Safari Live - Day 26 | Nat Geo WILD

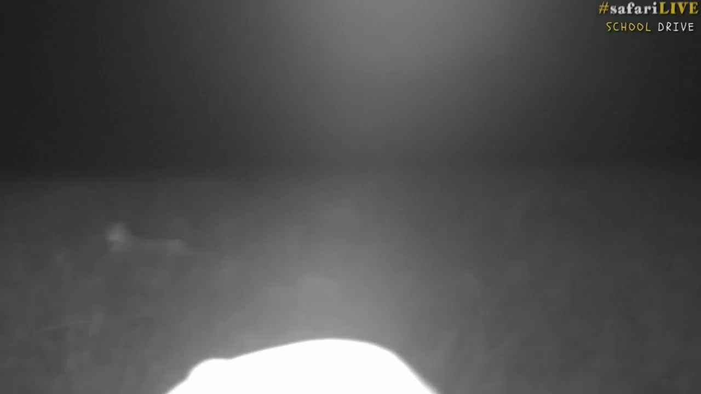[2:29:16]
can you see her no i can't see her i don't know where she's gone she completely disappeared in this long grass and we can scan and scan and scan but i think she's actually moved off completely i've spoken about the various hunting techniques of lions before and it's one that we see the lions doing quite a bit of in south africa obviously they said we're in kenya now in the mara triangle and one line if it's a big pride of lions will normally go around and try and chase the prey towards another line sitting in the grass
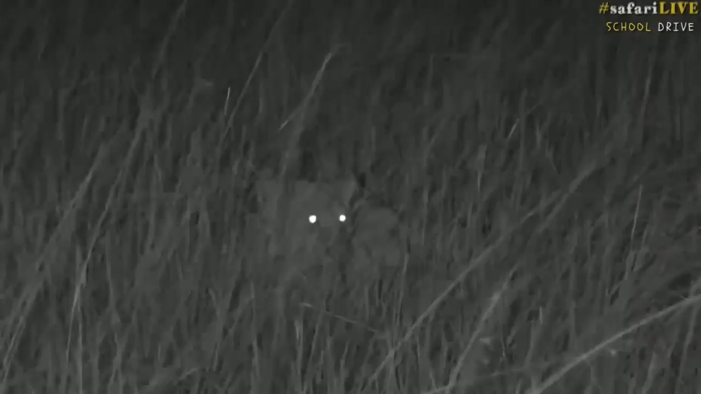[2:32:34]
have better eyesight during the day but the predators come alive at night so the way that their eyes are designed and it allows them to take in light and that's why you see that sort of white stripe underneath the lion's eye that help reflects light back in to their eyes so that they can utilize it and actually see a little bit better so i i'm not exactly sure in distance how far
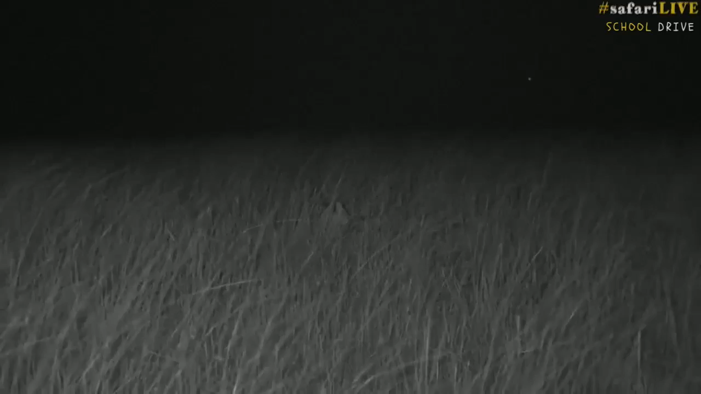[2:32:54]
away they'd be able to see but definitely much further than you and i well i can't see anything at the moment it's complete darkness now carla you're wondering how old are females before they become a mom well i would say that a lioness will come into estrus for the first time maybe around between two and a half and three and a a half years old but just like you and i are completely different the same thing applies to animals out here some might mature a little bit quicker than others some might